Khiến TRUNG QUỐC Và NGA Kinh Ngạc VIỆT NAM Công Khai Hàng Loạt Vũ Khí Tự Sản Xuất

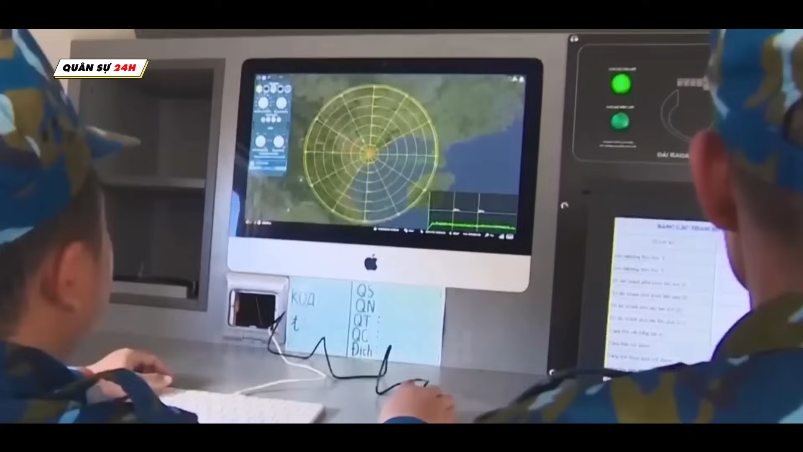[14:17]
Khoảng cách dò tìm Đối với
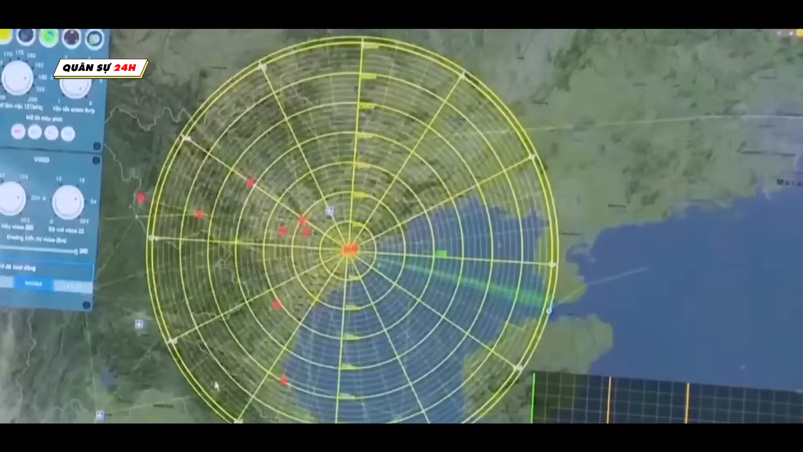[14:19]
những máy bay chiến đấu không tàng hình như Su-27
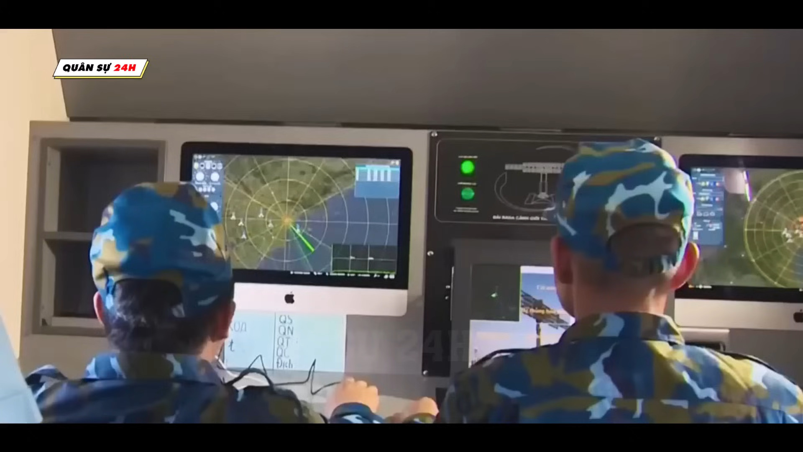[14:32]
Các chuyên gia quân sự Trung Quốc cho rằng Zadavo Stop-e
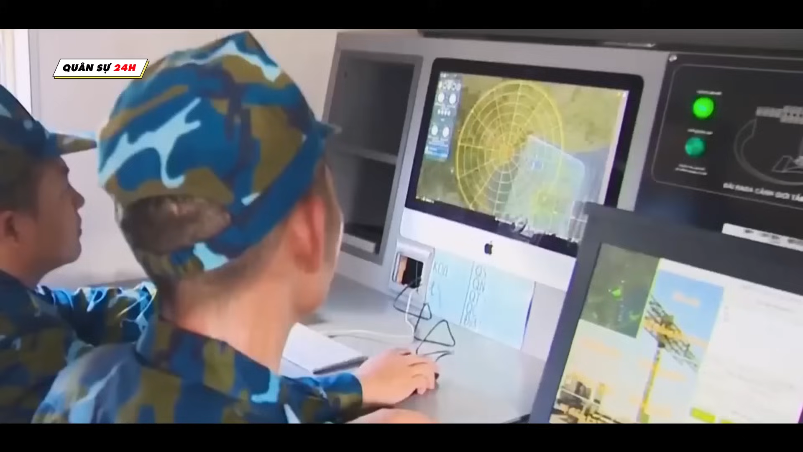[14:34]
có khả năng phản ứng nhanh cực tốt Nó chỉ
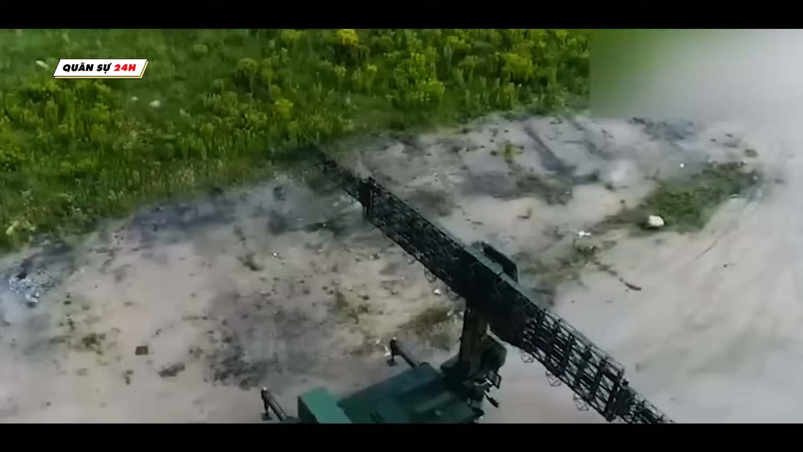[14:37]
cần 2 nhân viên là có thể điều khiển Việc triển khai và thu vệ anten của nó Có thể tiến hành tự động hoặc bằng tay Thời gian từ
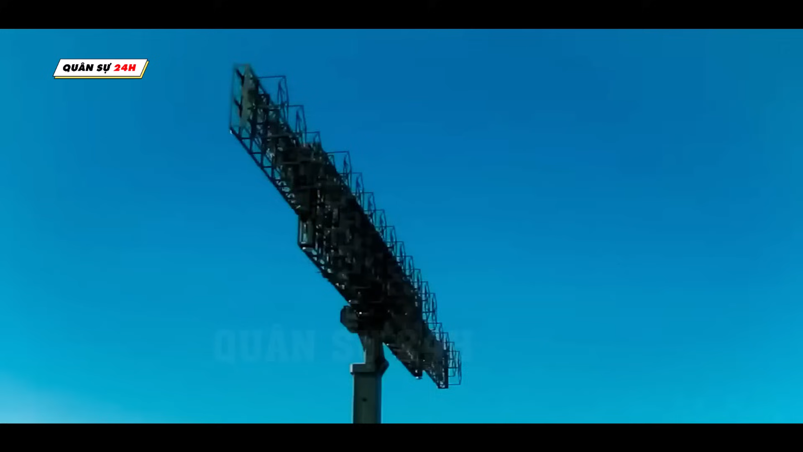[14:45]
khởi động cho đến khi phát hiện mục tiêu Dài nhất chỉ cần 6 phút
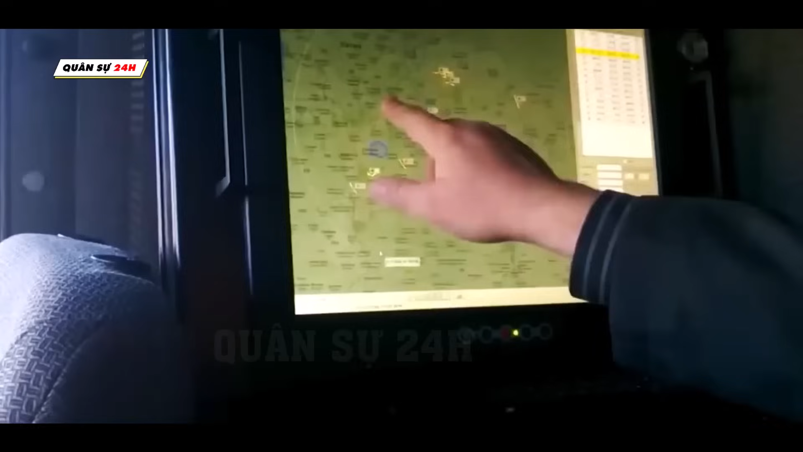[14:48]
Loại radar này một lần có thể theo dõi Và khóa tới 16 mục tiêu trên không Cho nên nó
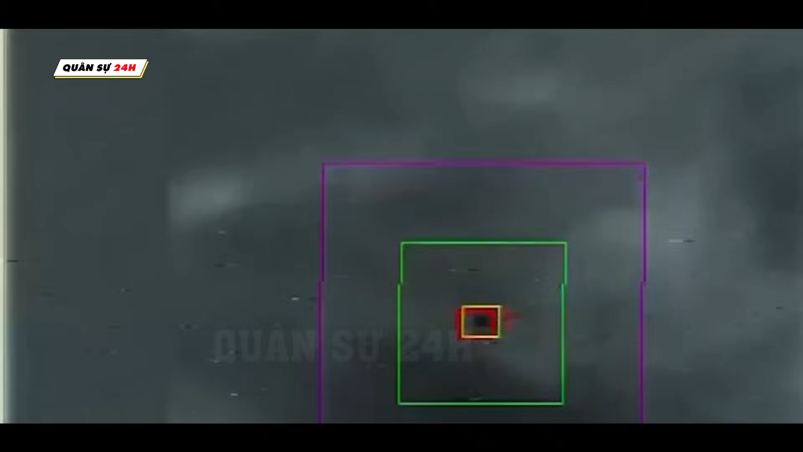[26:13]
IGL-AS sử dụng hai thiết bị dò mục tiêu Hoạt động trong các giải quang phổ khác nhau Cho phép tên lửa phân biệt nhiễu động thật giả ở mức độ chính sách